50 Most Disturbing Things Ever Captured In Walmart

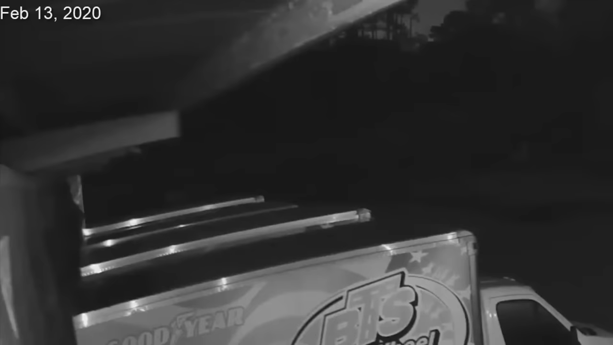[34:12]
The presence of light captured in the woods on the night Taylor buried her is believed to be connected to his purchase of soil from Walmart.